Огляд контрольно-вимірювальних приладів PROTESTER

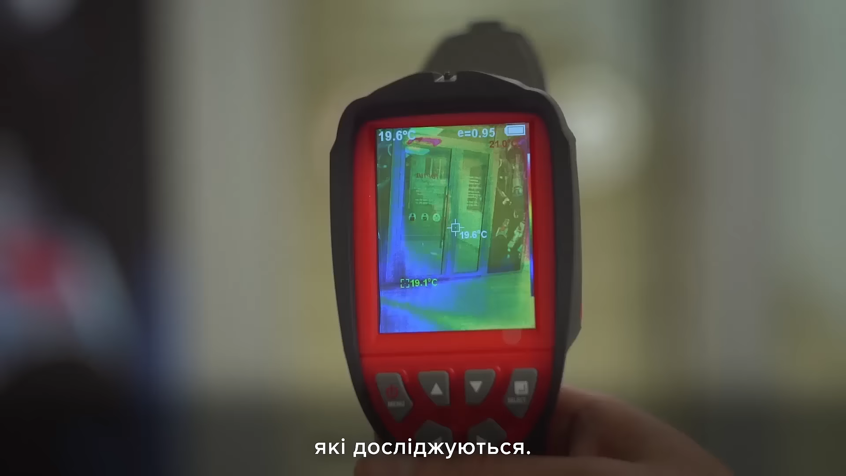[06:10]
On screen: spot 19.6°C
Розподіл температури відображається на дисплеї за допомогою кольорової карти температур,
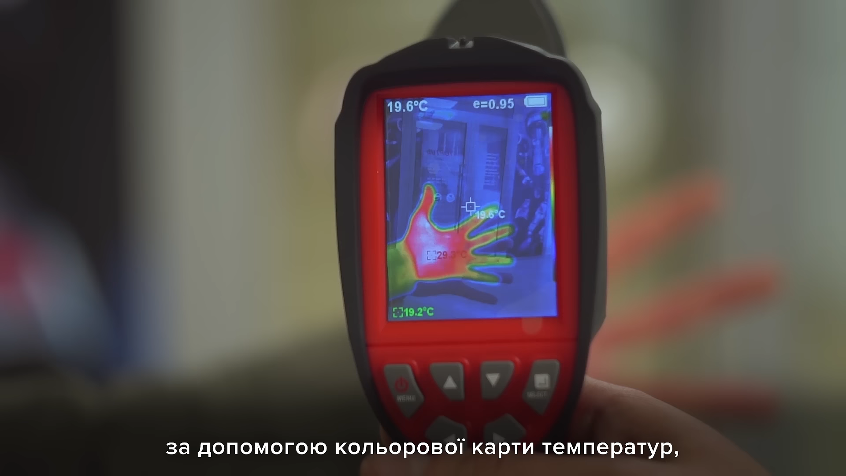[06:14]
On screen: spot 19.6°C, min 19.2°C
де певному кольору відповідає певна температура. Діапазон виміру дуже широкий – від мінус 20 до плюс 450 градусів Цельсію.